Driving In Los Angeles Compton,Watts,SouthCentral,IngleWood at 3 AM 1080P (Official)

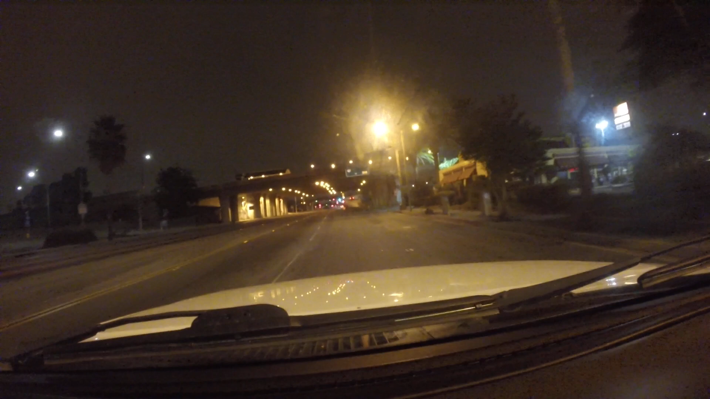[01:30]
Well, actually, I really don't know. Okay, I think I'm going to take Watts for sure, but I'm debating. Which road should I take back to the freeway after going to Watts? I'm not in any rush at all. Welcome everybody to Watts, California.
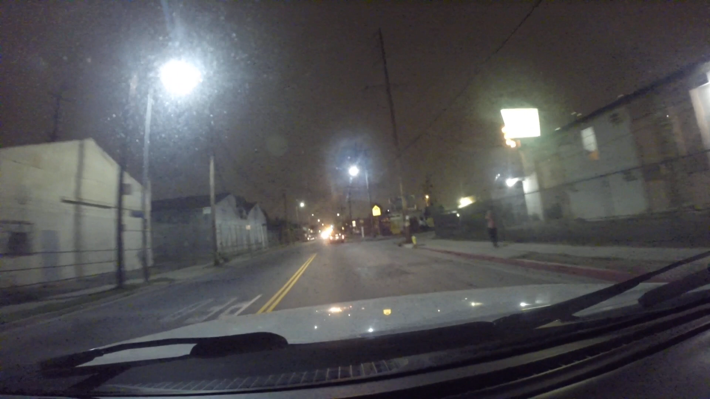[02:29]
This is the Watts. Looks like it wants us to go down a side street or something. Watts. Oh, look, they got a TV in there. 111th Street. Alright, what do I gotta figure out? Okay, before the camera runs out. Where are we? And what street I need to take?
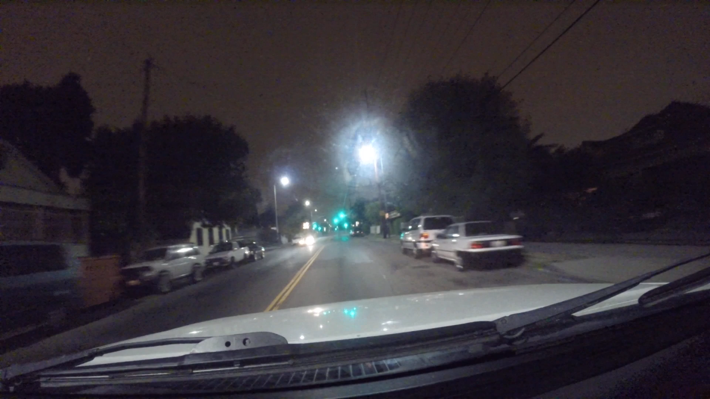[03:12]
No, no. We're just humans. Come on. This is Santa Ana Street, for God's sakes. Going down Watts. Right now I'm passing 108th in Santa Ana. There's the Watts Towers to the left. Okay, welcome to Watts, everybody. Beautiful little town here in SoCal. Reminds me of San Antonio a little bit. All the gated community, just like San Antonio. But no worries.
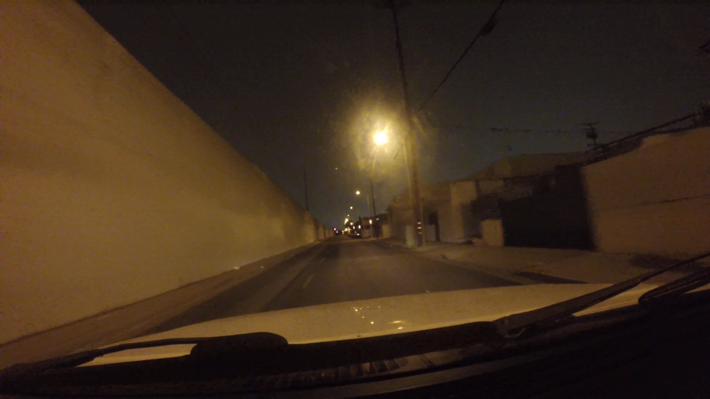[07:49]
Well, at least there's no tagging. I'm surprised. They really cleaned it up around here. Okay.
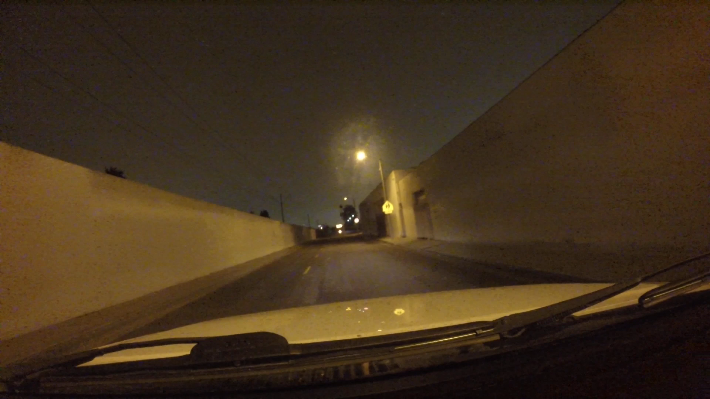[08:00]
All I need to worry about is going. That cop, though. What street am I going down?
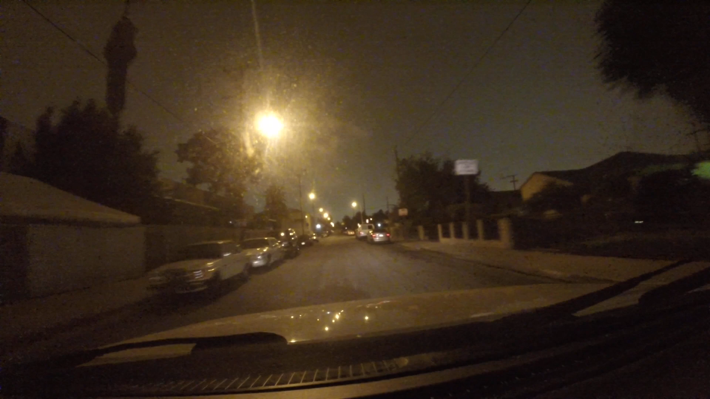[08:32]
$1,000 fine for littering. It's called Beach Street. That's a nice name for a street, I suppose. You know what? I'm not scared no more, no matter what happens.
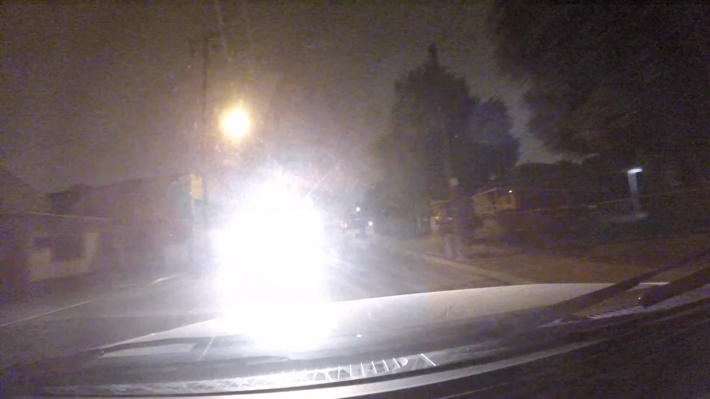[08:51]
I think they want something. Oh, I caught that on camera. That was weird. I caught that on camera too.
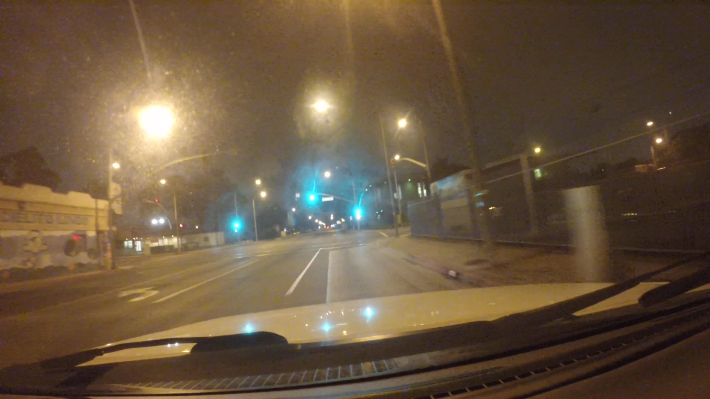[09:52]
But hey, this is a nice area. Look at this. Yeah, they really bumped it up a little bit. I wonder why that cop flickered his light at me. They're looking for a suspect. I got that on camera, though. I feel good. Just driving through South Central.
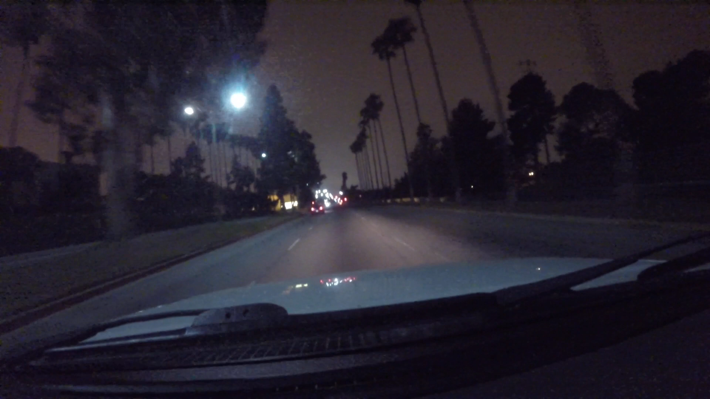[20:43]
No, that's not exactly the... what's this? Let me get in this lane so I don't aggravate the people next to me. Just in case. Wow, all the lights are blinking like that.